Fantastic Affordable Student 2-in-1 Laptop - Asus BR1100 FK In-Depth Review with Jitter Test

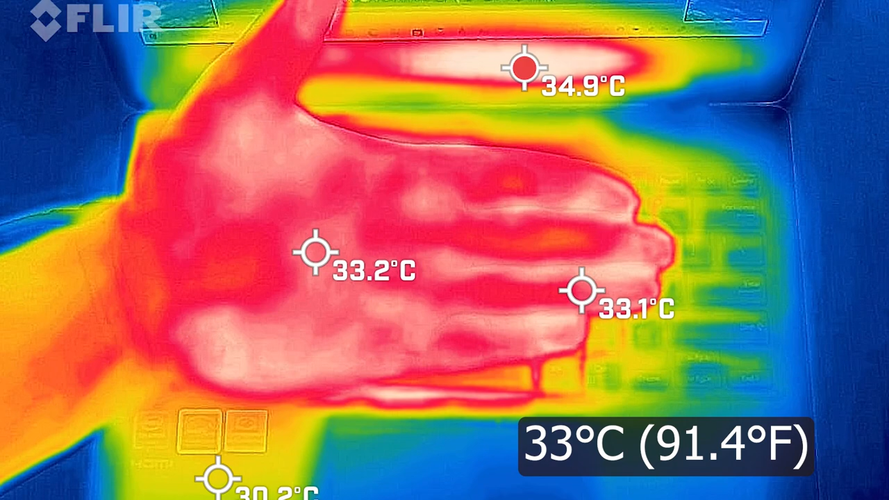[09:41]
and most hands are anywhere between 32 to about 34 degrees celsius so take that in mind when i'm going to read out the temperatures for you so when i took the base measurement when the computer was on idle and the hottest area of the keyboard measured in at 32 and a half degrees celsius and when i put the computer on 20 percent load so that's pretty much average so that's like things like office activity work streaming videos as well as surfing the web and the hottest area of the keyboard measured in at 34 degrees celsius
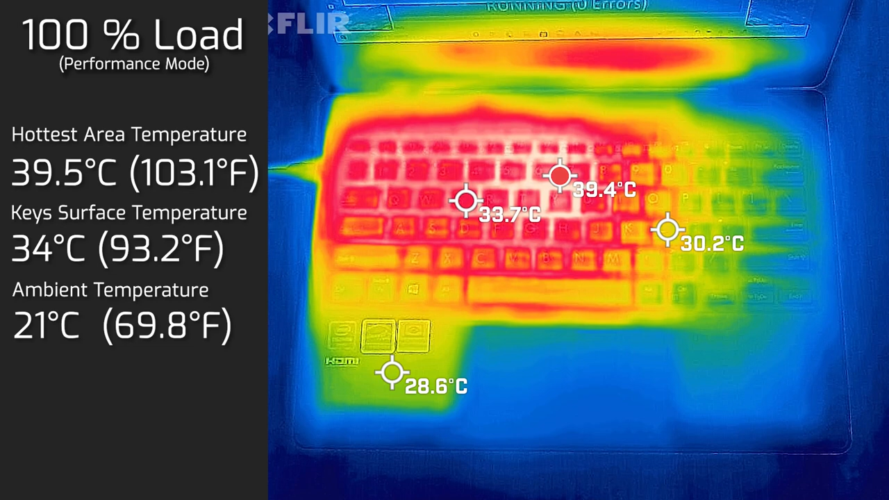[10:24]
and then put the computer onillar admiream best myśed and the hottest area of the keyboard measured in at 35 degrees celsius and then i put the computer on 100kg load and the hottest area of the keyboard measured in at 39 and a half degrees celsius i also measured the back cover of this computer here and the hottest area measured in at 38 degrees celsius so surprisingly you could put this computer on your lap but i still would not advise anyone to put computers on the lap still even though it's 38 degrees it still is a little bit warmer than your heart especially for your kids now
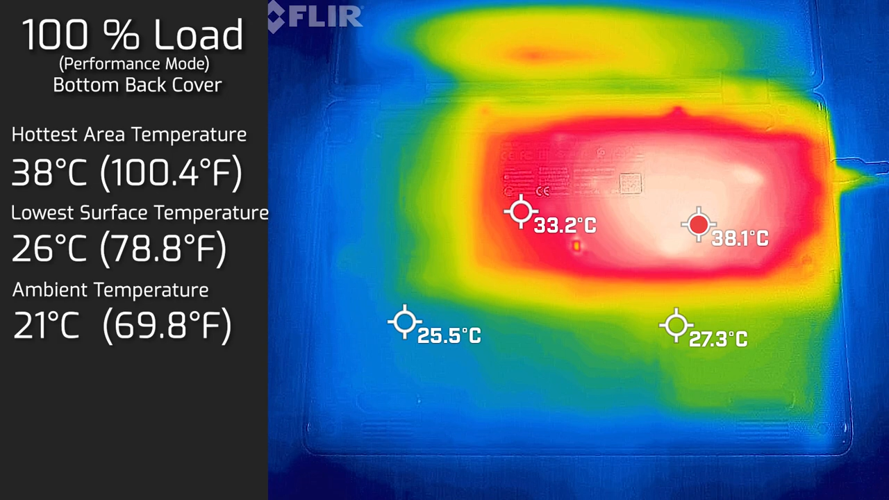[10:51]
also measure the computer when it's in tablet mode so the hottest area
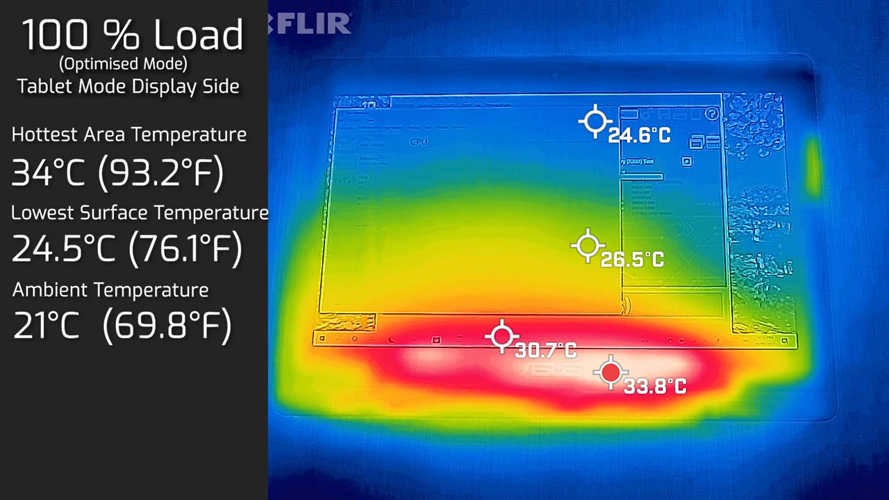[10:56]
when in tablet mode for the display side was 34 degrees celsius and
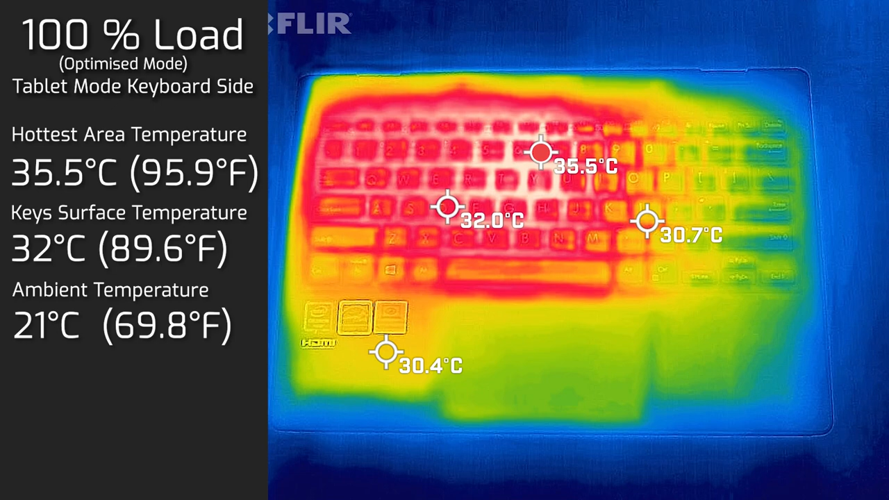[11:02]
as for the keyboard side the hottest area measured in at 35 and a half degrees celsius in tablet mode as you see from the temperatures the